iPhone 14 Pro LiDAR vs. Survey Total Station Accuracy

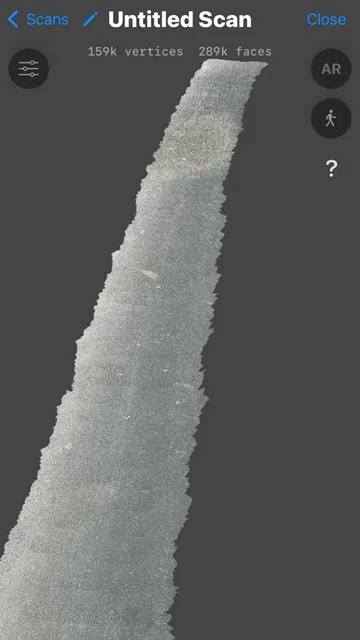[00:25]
That turned out really, really nice! Alright, now let's take the data out of the iPhone 14 Pro's LiDAR sensor and put it into my computer.